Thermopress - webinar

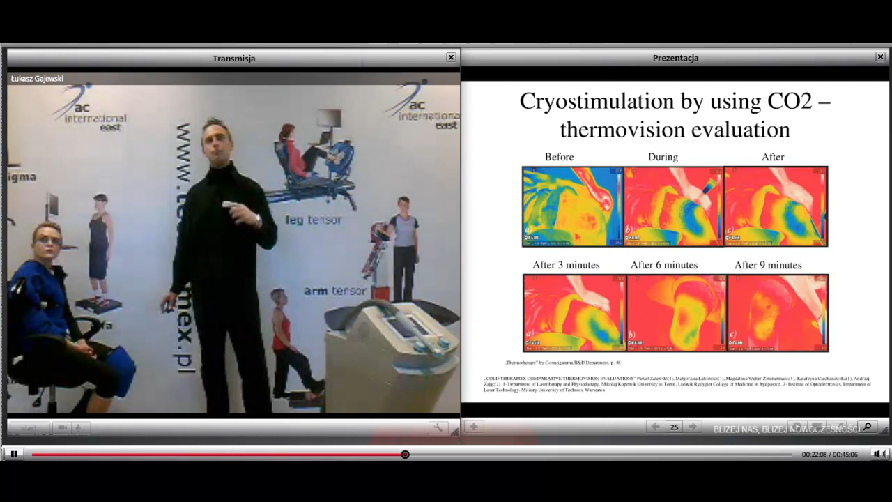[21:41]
you can see the thermo-vision evaluation by applying the cross stimulation of using carbon dioxide. It's just before, during, immediately after the cross stimulation and then after three minutes, after six minutes and after nine minutes.